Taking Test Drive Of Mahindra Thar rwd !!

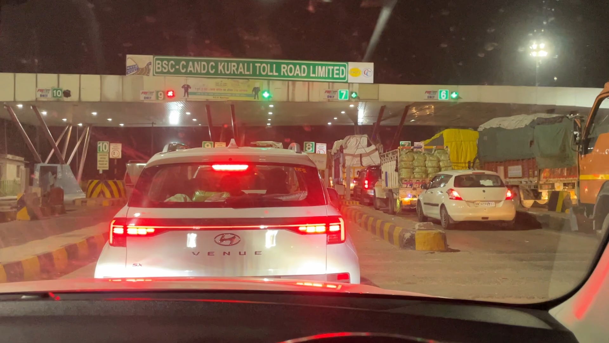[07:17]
अब अपने को ये कंफर्म नहीं कि यहाँ पे फास्टैग चलेगा कि नहीं चलेगा, मेरे ख्याल से तो फास्टैग बंद हो चुके हैं।
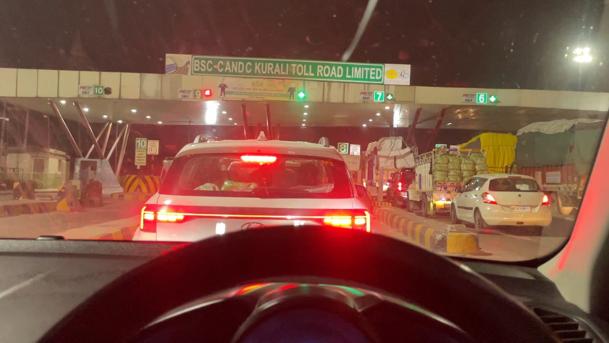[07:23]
पेटीएम बंद हो चुके हैं ना, पेटीएम वाला फास्टैग, तो पता नहीं अब क्या आप कैश लेंगे तो कैश ठीक है, मेरे ख्याल से तो कैश भी नहीं लेते ये लोग। और भाई हाँ मेरे को तो लगा था पूरी रोड खाली होगी, आधी रात को भी इतनी भीड़ लगी हुई है देखना, और टाइम 2 बज गए,
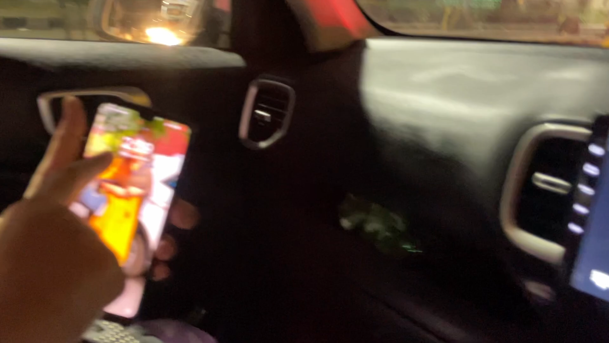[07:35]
2 बज चुके भाई और भीड़ अभी भी लगी इतनी।
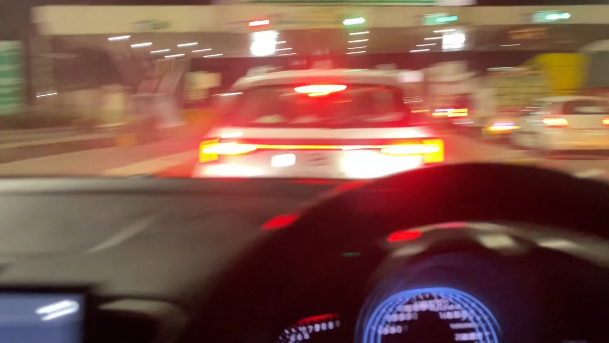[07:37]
तो भाई उन्होंने अब ऐसे निकाल दिया हमें, वहाँ पर भी अपना वो चला नहीं फास्टैग चला नहीं।
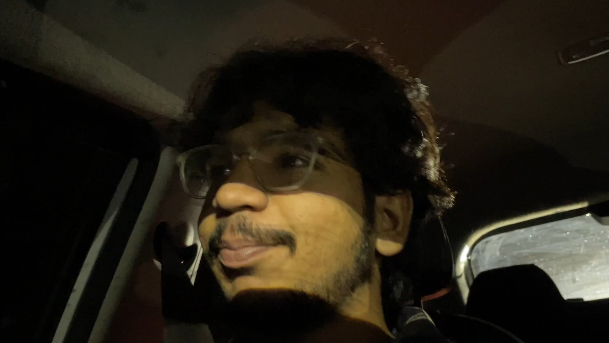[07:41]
फिर हमने कहा यार जान तो अब क्या, ऊपर से लाइन इतनी लंबी लगी हुई थी, पीछे लोग हॉर्न मार रहे, फिर वहाँ से भी हम फ्री में निकल गए। अब एक टोल हो रहा है वहाँ, देखते अब क्या बनता है।
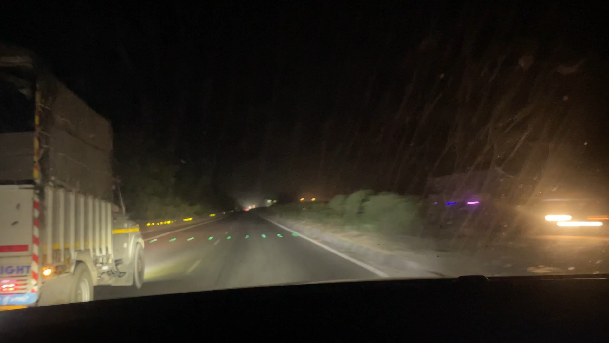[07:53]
तो ना भाई ना ऐसे कभी लॉन्ग टूर पे जाना ना तो लाइटें सबसे ज़्यादा ज़रूरी है,
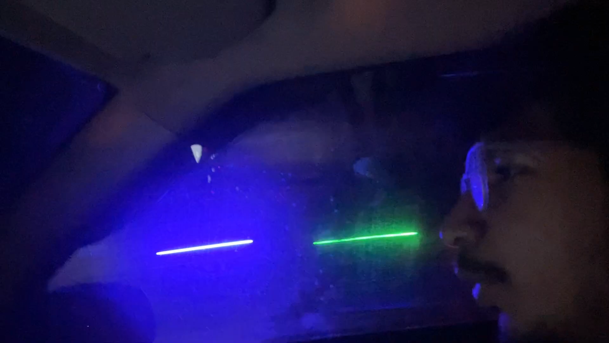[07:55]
इतनी चीज़ तो पता लग गई मेरे को, तो मतलब लाइटें अच्छी खासी होनी चाहिए गाड़ी में।
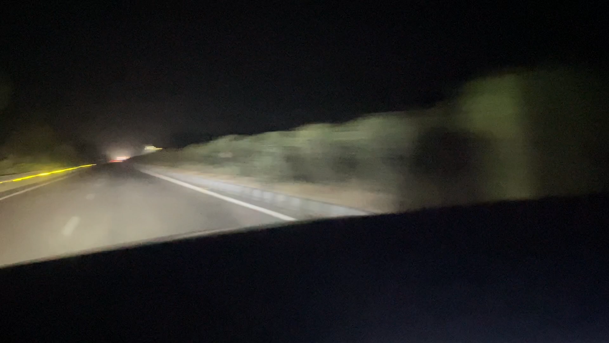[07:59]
हमारी गाड़ी की लाइटें ना इतनी कुछ है नहीं खास, जबकि हमने चेंज भी करवाई है तो हमने 5-6 हज़ार कुछ तो करवाई, 5 हज़ार रुपये की चेंज है ना, हाँ तब भी कुछ है नहीं कुछ खास रोशनी इसकी अच्छी लाइट।
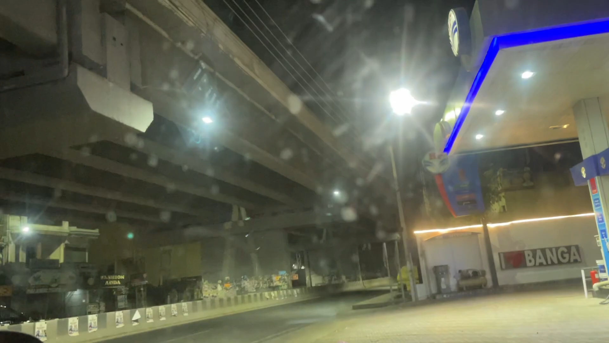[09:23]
तो यहीं पर रोक लिया है,